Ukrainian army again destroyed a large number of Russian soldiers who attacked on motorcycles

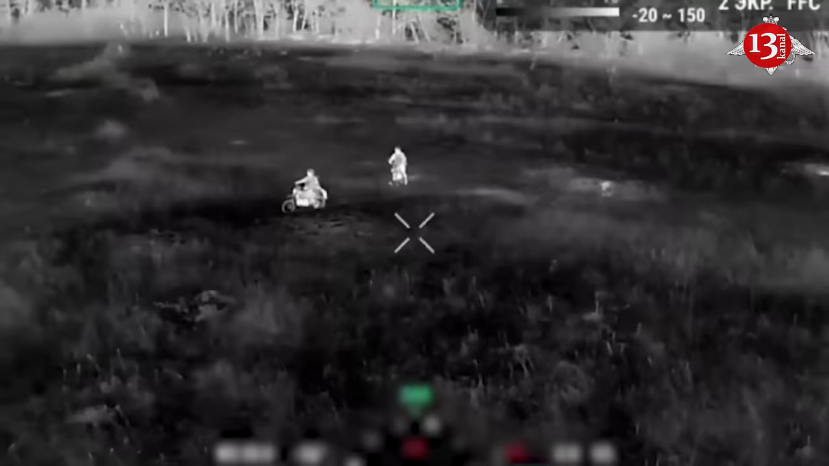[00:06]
Ukrainian army again destroyed a large number of Russian soldiers who attacked on motorcycles.
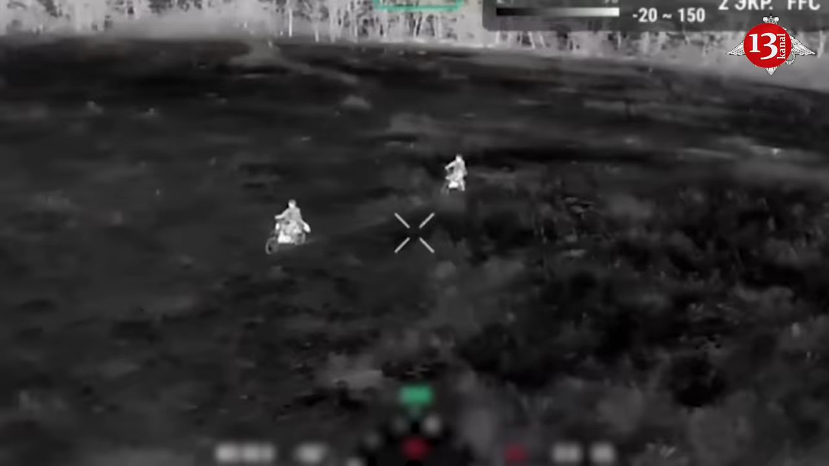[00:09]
Footage and images posted online appear to
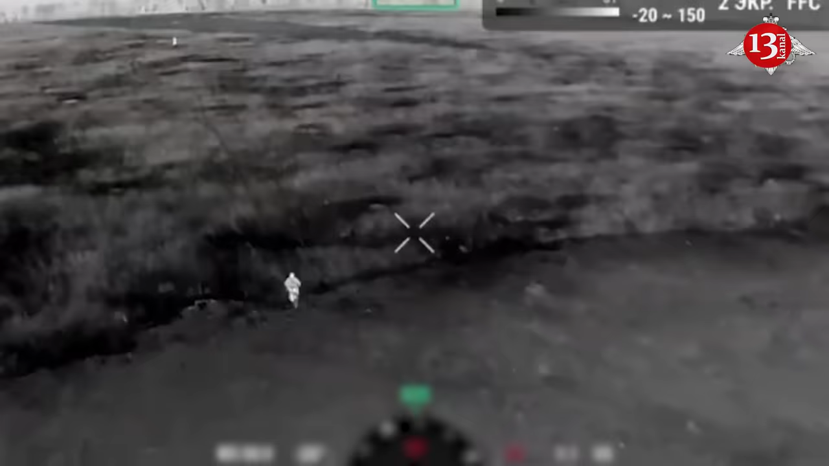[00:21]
and motorcycles engaged by Ukrainian drones and strikes.